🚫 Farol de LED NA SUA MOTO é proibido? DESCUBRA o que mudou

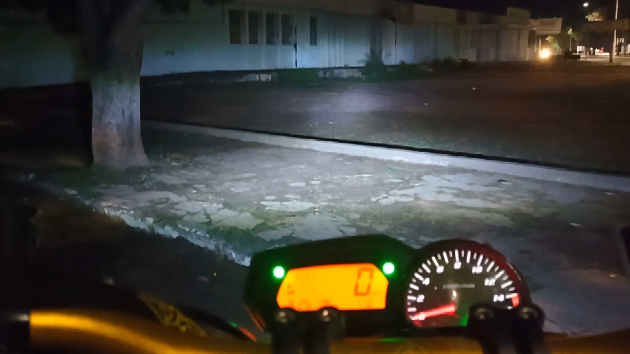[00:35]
Ela possui uma função de estrobo, que é essa função que fica piscando.
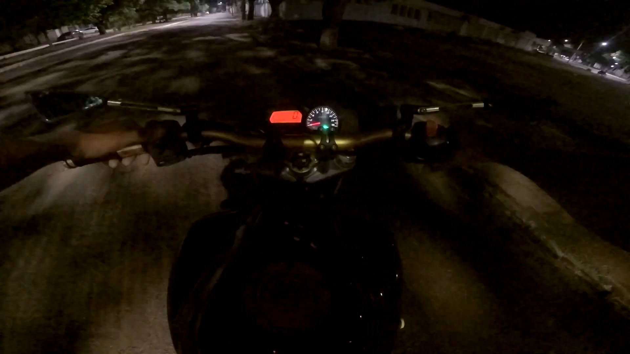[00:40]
Então galera, vamos para um rolezão. Eu vou escolher ruas hoje mais escuras possíveis para a gente poder ir trocando aquela ideia e vocês ir tirando as conclusões.
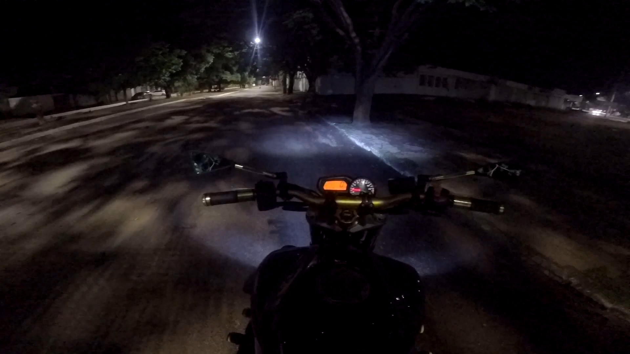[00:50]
É uma lâmpada de LED que eu não recomendo, galera. Eu não recomendo porque eu não achei que a sua visibilidade é muito boa.
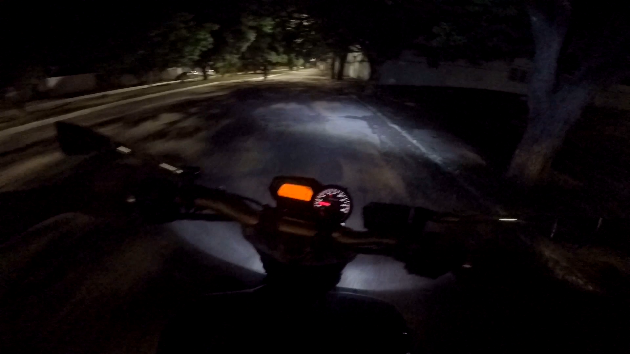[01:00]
Hora para vocês verem. Pelo menos no farol baixo eu estou vendo muito pouco. É uma lâmpada forte.
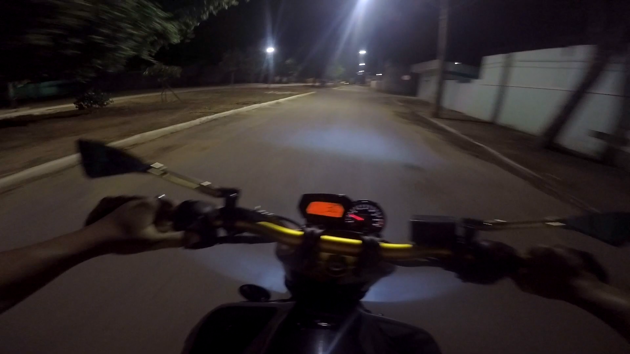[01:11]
Para quem vem ao seu contrário, que vem contra você, ela chega a incomodar a pessoa. Porém, pra você ver, eu tô vendo muito pouco aqui da frente da moto com o farol baixo. O farol alto ajuda um pouco, ajuda sim. E dá pra você usar ele combinado. Opa, ó o estrobo aí, ó, que eu falei pra vocês. Não é toda hora que o combinado vai funcionar. O estrobo ele aciona praticamente toda hora. Aí, ó, combinado. Galera, então vamos pra parte que interessa.
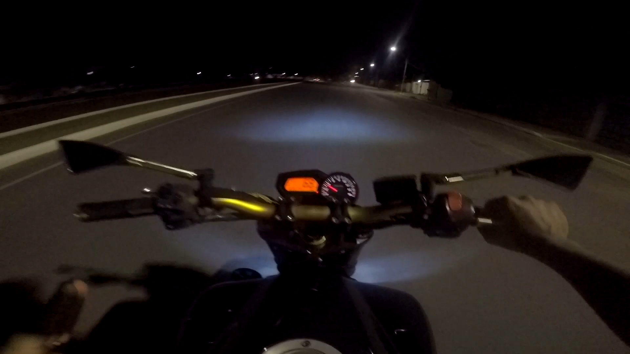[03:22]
Aí, ó. Galera, espalha muito fecho de luz, ela não concentra igual a original. Essa é a minha opinião.
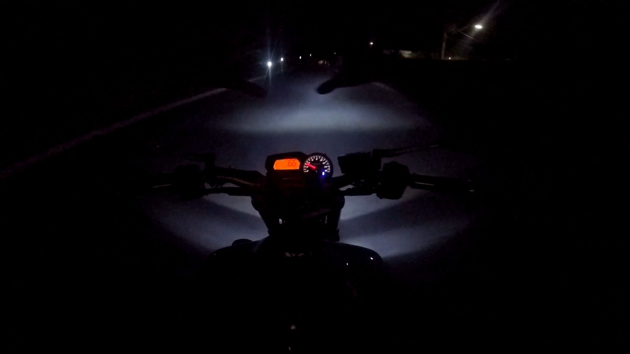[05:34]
Ó, não tô vendo nada, tá claro, mas dissipa. Ó ali, mais uma lâmpada ali de LED vindo. Ó a LED, ó a halógena.
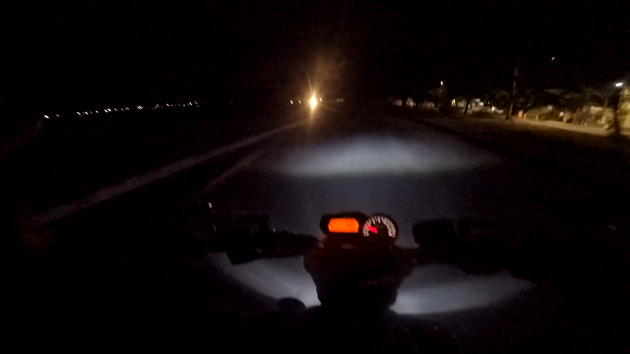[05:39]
A diferença da cor é muito feia. Desculpa aí, mas é realmente, ó,
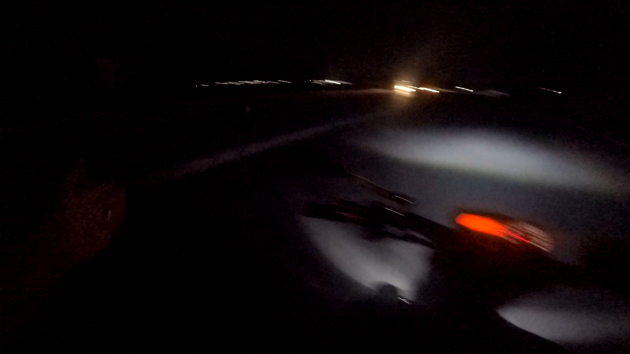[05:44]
dá pra ver que ela clareia mais, mas é feia. Vou parar aqui e mostrar o fecho pra vocês. Aqui acho que o ponto ideal.
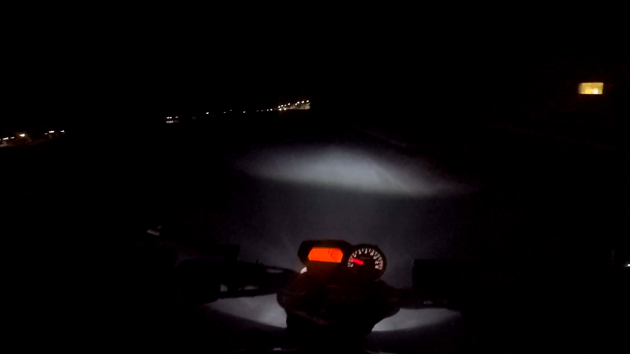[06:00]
Olha, ó, onde eu tô vendo aqui, ó, vou contar quantos passos.
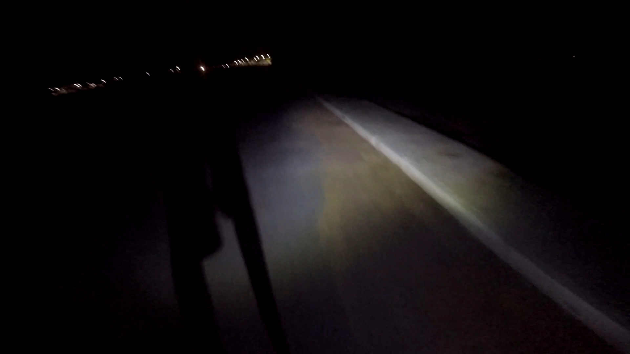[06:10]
1, 2, 3, 4, 5, 6, 7, 8, 9, 10 passos da frente da motocicleta com o farol baixo. Vou ficar boiando aqui não, né, galera? Apesar que a delegacia é bem ali, vou ficar boiando. Ó o farol alto. Um pouco menos, ou um pouco mais, desculpa. Ó, o fecho, o estrobo. Esse aqui é só pra incomodar mesmo. É, realmente, eu não colocaria. Aliás, eu não vou colocar, não vou deixar.